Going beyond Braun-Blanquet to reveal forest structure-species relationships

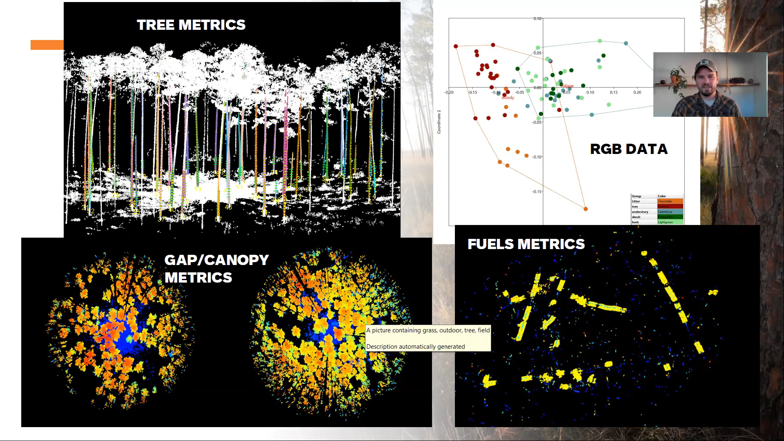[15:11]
There's RGB in the unit we use that could be used. Also, there's gap canopy metrics and fuels metrics and many others. There's a flood of these things coming online right now. So I just want to mention that those are all out there and and and definitely could be used to even make a better model for your site.